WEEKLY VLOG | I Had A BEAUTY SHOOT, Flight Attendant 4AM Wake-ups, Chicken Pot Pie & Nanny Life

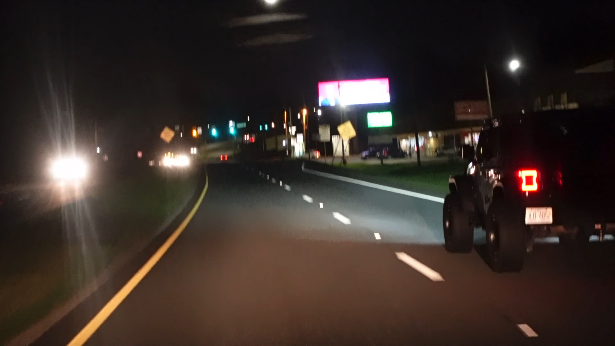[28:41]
Y'all, about, I wanna say like 6 buses just passed.